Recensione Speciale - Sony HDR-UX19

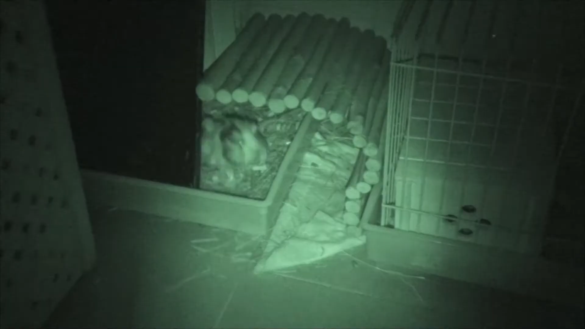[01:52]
è il sistema di infrarosso, che questo è un esempio, quindi è veramente molto semplice. Come vedete la luce è veramente forte ed è veramente molto molto utile, soprattutto nelle scene notturne.